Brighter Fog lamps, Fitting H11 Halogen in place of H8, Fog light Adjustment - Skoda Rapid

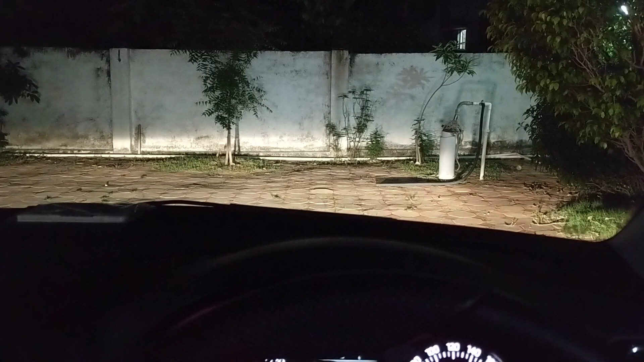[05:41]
one which is going towards the wall is more better than the one which is not going like when you see you because of the hood and the height of the car you just get to see the section that is there at the top so like increasing the height or there would always help you to look at the distance and it won't glare in the eyes of the people that are coming towards you so I'll add this to the video that we have already created to adjust the height of fog lamp if you like it share like I would say hit the like button and if you want to share it subscribe it thank you